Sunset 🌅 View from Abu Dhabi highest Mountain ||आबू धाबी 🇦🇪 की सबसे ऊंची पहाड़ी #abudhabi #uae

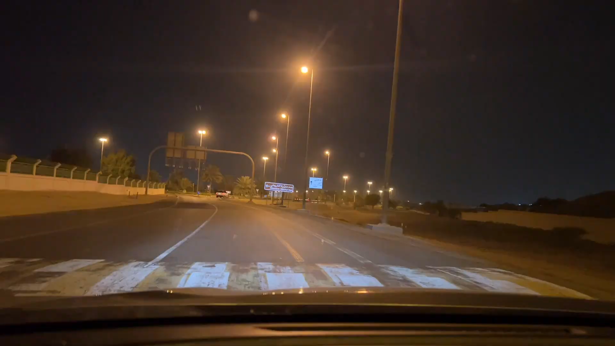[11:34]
तो गाइस अभी पहाड़ वगैरह पूरे खत्म हो गए हैं, सामने पूरा फ्लैट रोड।